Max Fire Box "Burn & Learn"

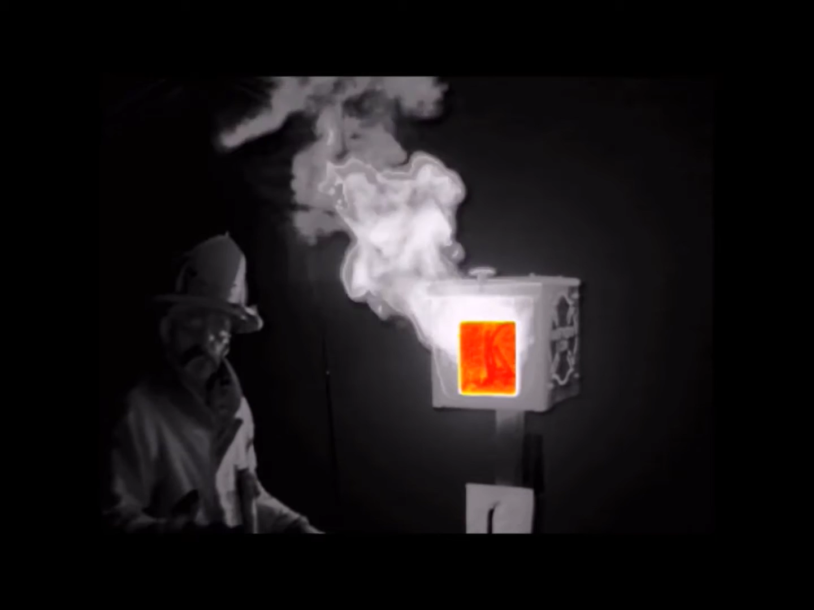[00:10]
For years we've told kids, we've told firefighters to close the door.
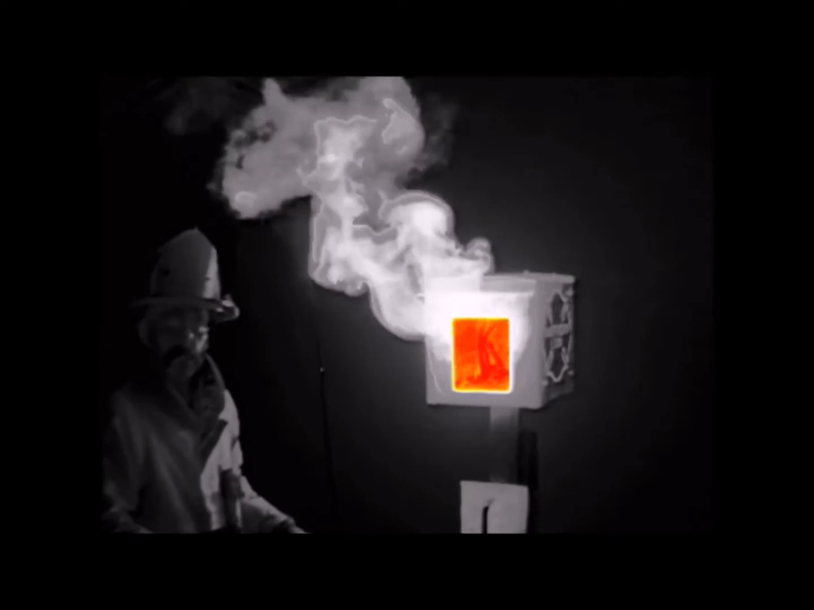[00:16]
We're simply going to come up, take the ignition away from the fire by closing the door.
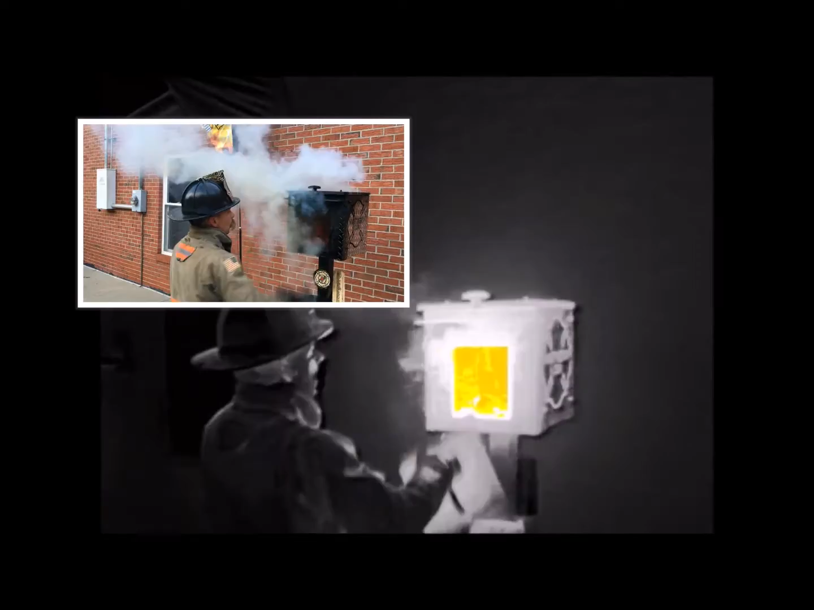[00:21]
We open the door and what happens? The fire ignites. The gases, the smoke, reach their ignition temperature. So by simply coming up, having the door closed, opening the door, what do we do?
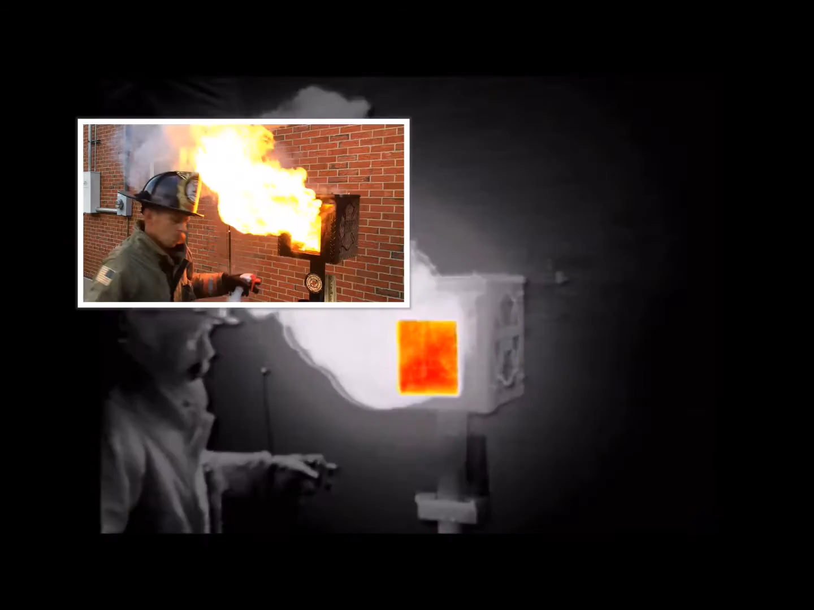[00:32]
We create a ventilation-induced splash over. So now what we're going to cover is we're going to cover that technique called 3Ding the door.